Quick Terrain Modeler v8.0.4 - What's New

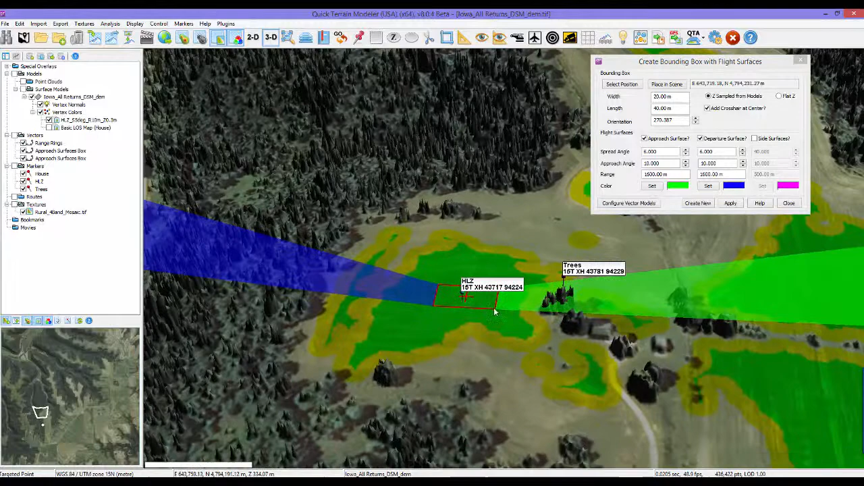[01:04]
Bounding boxes and flight surfaces enable interactive 3D analysis of potential HLZs and LZs.
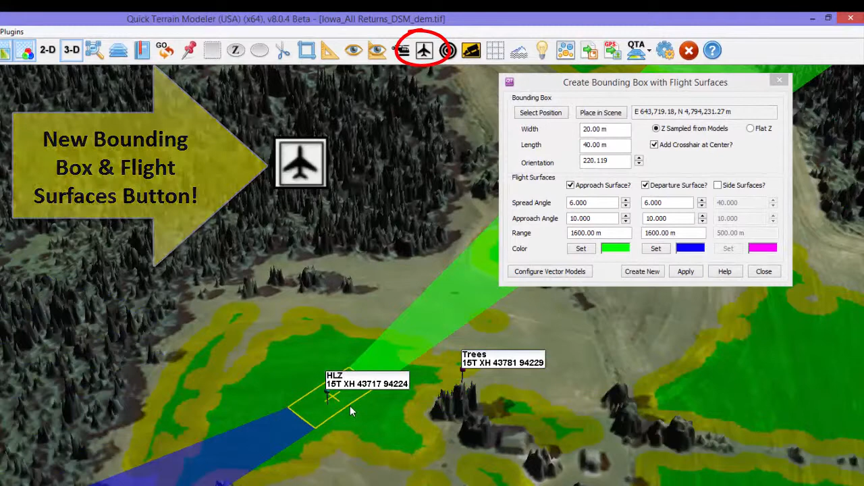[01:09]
Specify the rectangle size and a few parameters about the aircraft approach and departure paths,
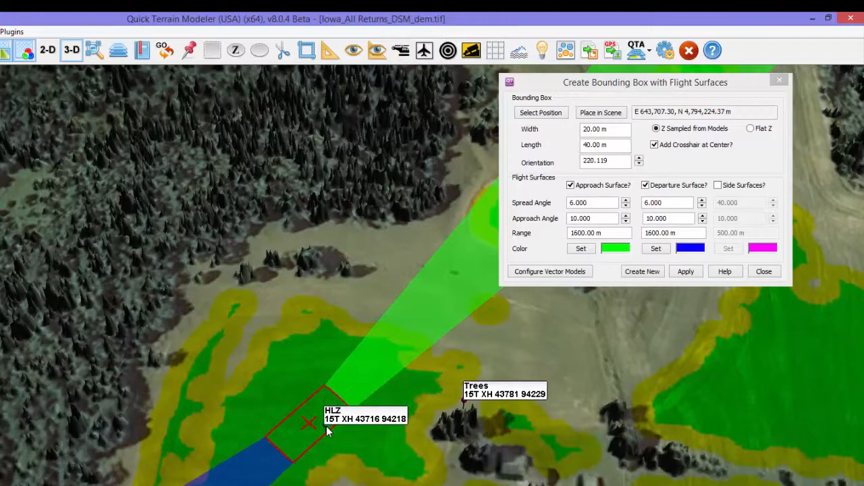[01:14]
and QT Mahler will display the planned approach and departure in the scene, shown here as green and blue surfaces.
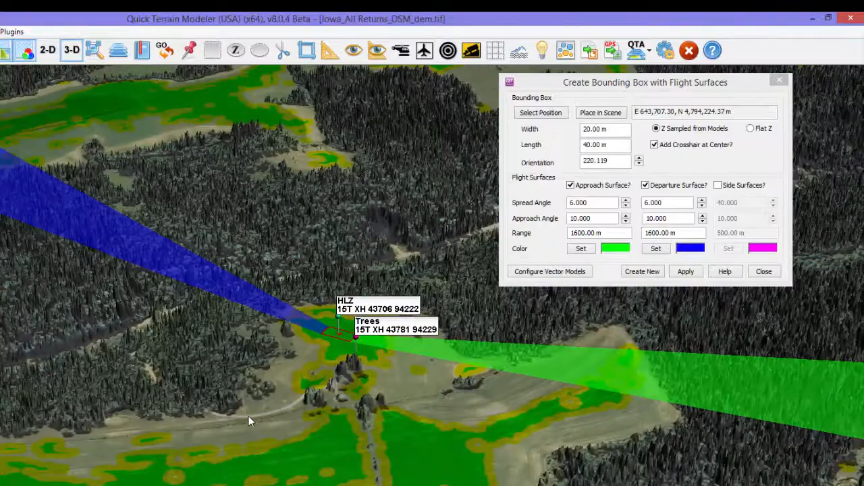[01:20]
Drag and rotate the flight surfaces in the scene to identify and minimize potential obstructions to aircraft flight.